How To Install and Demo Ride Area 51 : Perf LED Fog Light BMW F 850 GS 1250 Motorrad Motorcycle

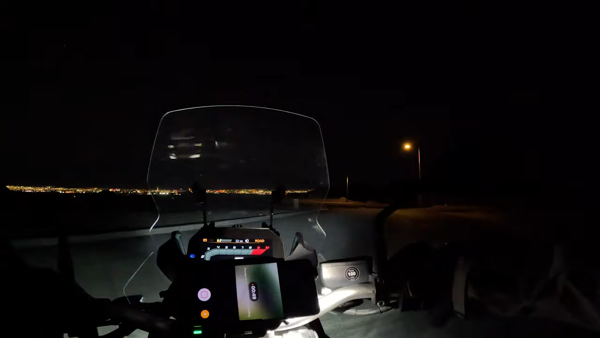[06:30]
High beam, back to low beam, and you got your fogs, which looks really cool down low too, and your fogs with your high beam. Back to low beam,